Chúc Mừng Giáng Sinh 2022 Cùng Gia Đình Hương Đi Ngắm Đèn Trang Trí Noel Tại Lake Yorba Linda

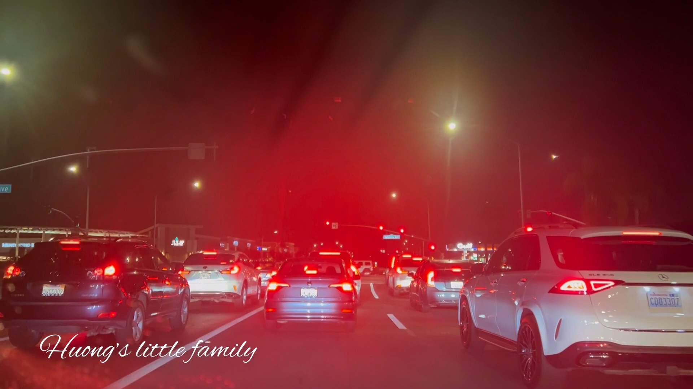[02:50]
Mà mờ như bị sương mù vậy đó. Bây giờ cũng 7 giờ tối rồi. Cái khu đó là xung quanh là có cái ở giữa có cái hồ, xung quanh là nhà người ta ở đó. À, người ta năm nào người ta làm Noel mình thấy đẹp rực rỡ luôn. Mình tuy già cái đầu đó mà vẫn giống mấy đứa con nít nó cũng thích đi coi đèn hóng hớt chút.
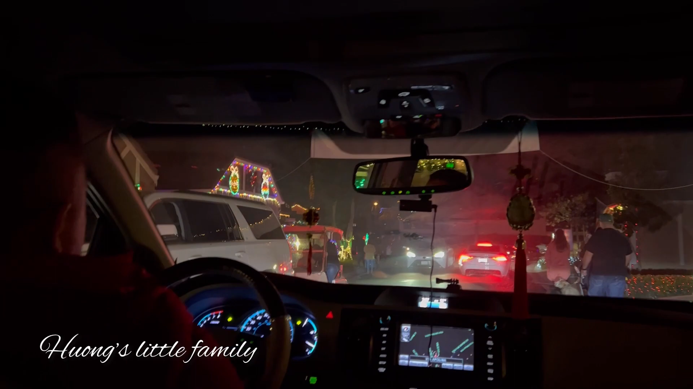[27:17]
Đó, người ta đi xem đèn của người ta.